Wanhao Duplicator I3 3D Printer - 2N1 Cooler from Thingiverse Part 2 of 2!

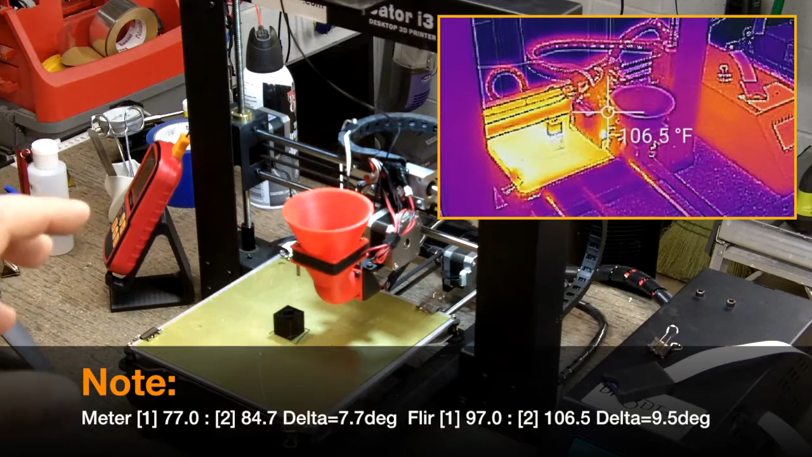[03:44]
On screen: spot 106.5°F
about seven or eight degrees worth, uh, of cooling. And in one of the things you'll notice that I topped out about 78 degrees, 78, 79 degrees.